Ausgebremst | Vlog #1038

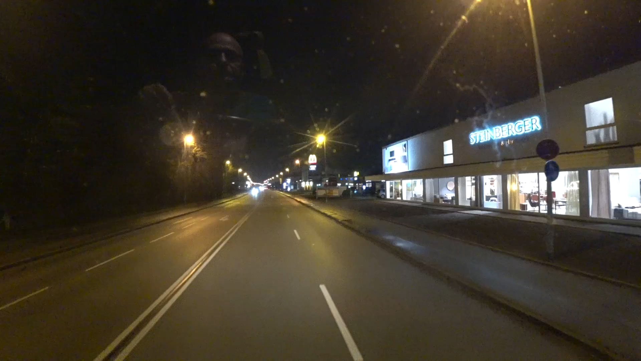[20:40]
Ja, na klar. Vor der Kreuzung doch überholen.
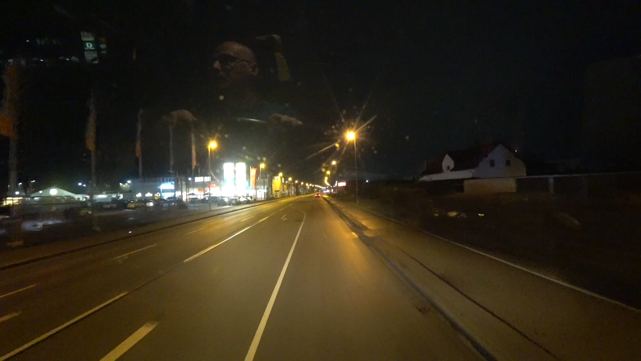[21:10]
So, Freunde, ab auf die Autobahn. Drei Grad haben wir. Das geht ja noch. Und? Hast mich überholt und jetzt stehst du hier. Ha! Wie war das mit der nächsten roten Ampel? Ja.
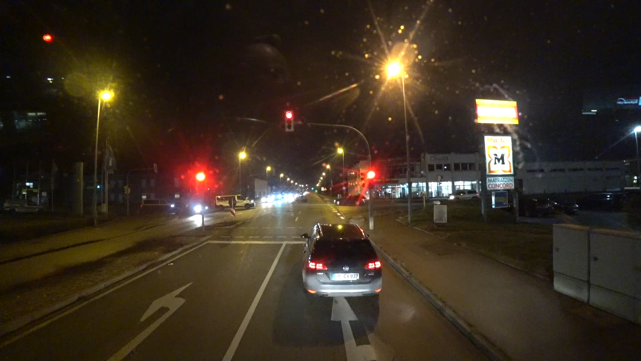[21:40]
Das ist klar.
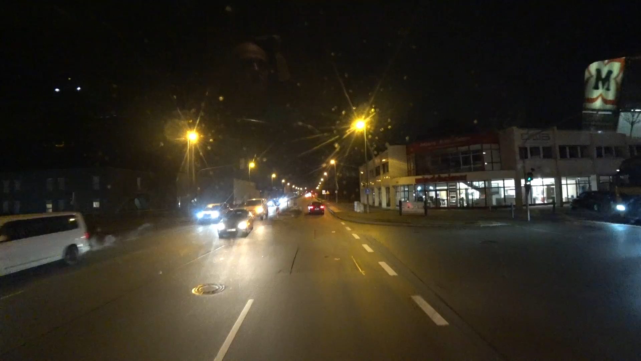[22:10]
Was blinkert denn da vorne schon wieder?
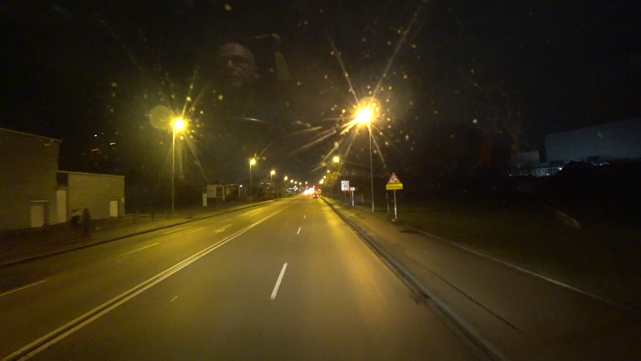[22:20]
Nichts, was uns betrifft. Nö, geht uns nichts an. So, dann mal los auf die Autobahn.
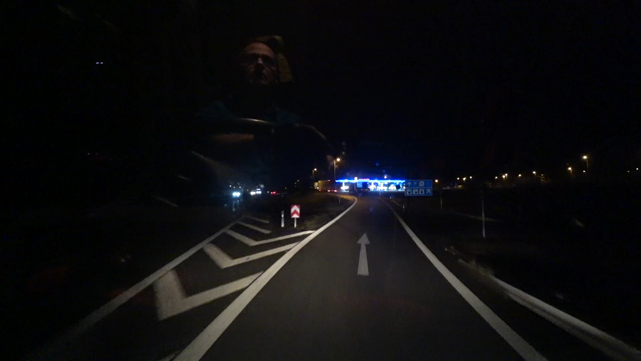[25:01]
So, mal gucken, ob die Schwerlasttransporte und Großraumtransportparkplätze schon wieder alle voll sind hier.
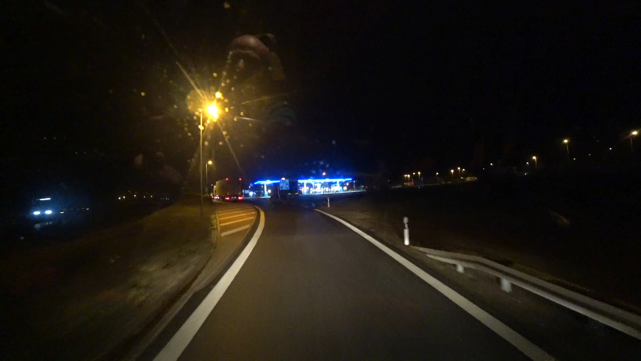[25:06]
Sieht fast so aus. Ne, hier, ne, klar.
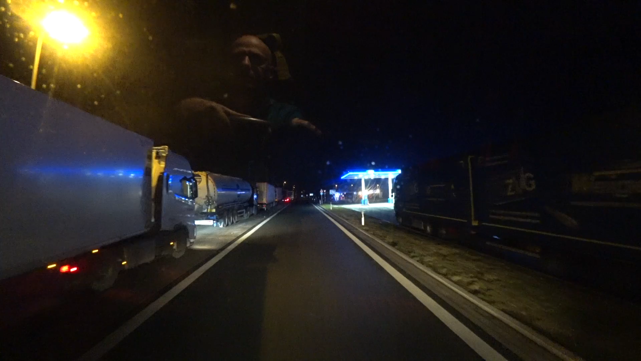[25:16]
Da bleibt man gleich hier rechts stehen.
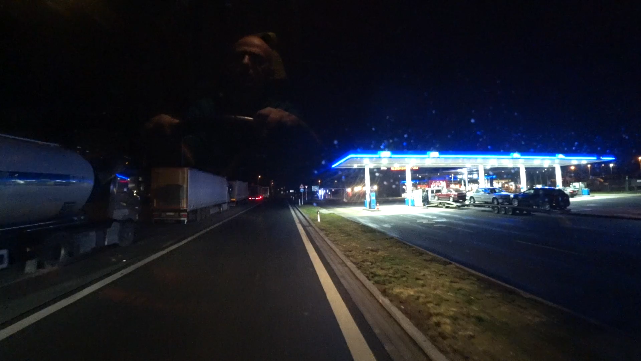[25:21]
So.
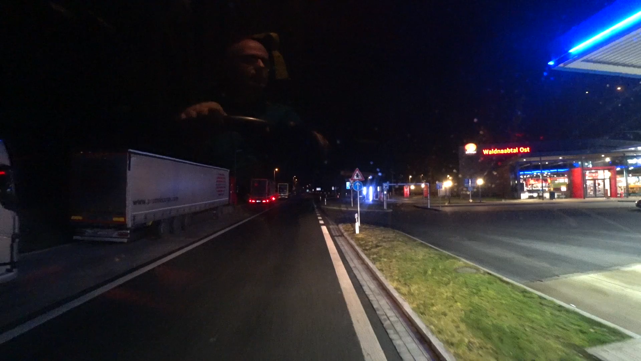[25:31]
Da bleibt man gleich hier rechts stehen.